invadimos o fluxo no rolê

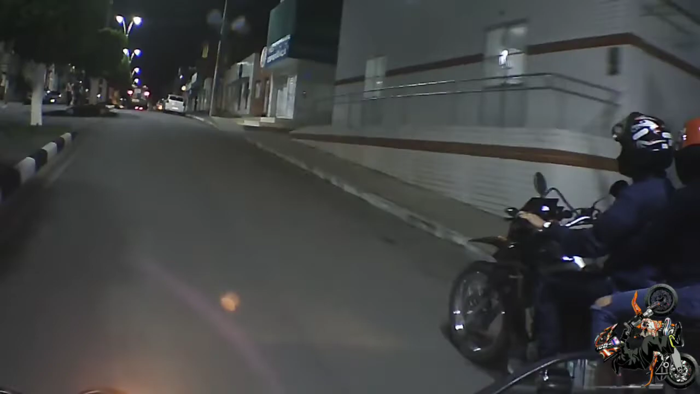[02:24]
Vai passar aí mesmo? Levar o bacula de hoje? Olha lá.